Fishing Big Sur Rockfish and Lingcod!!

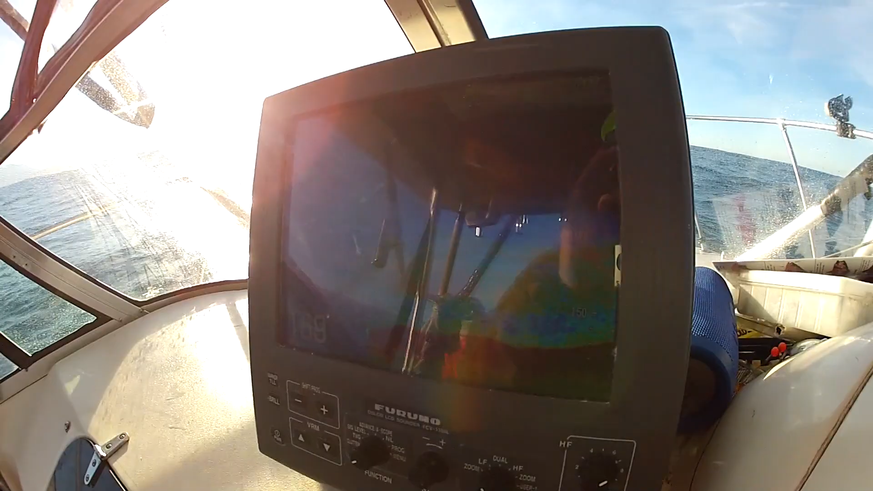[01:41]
Down here on the grounds, and the first spot we got here is about 170 feet of water, and the fish are anywhere from 100 to 170 feet deep. And so we're going to give this spot a try and drop our lines down. Let's give it a shot. John's on.